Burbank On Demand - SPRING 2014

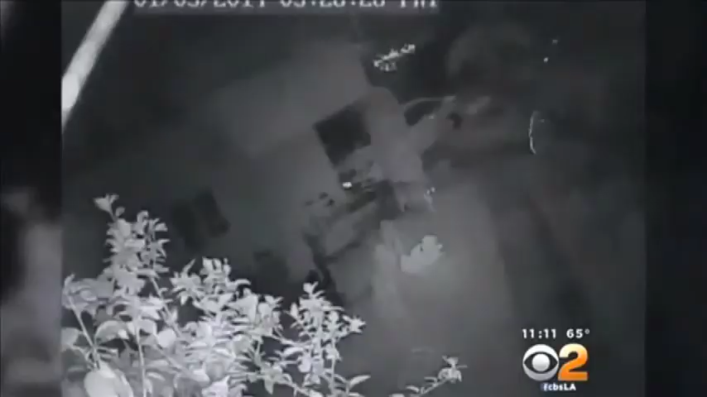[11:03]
Burbank on demand recent mountain lion sightings on the Burbank hillside and surrounding cities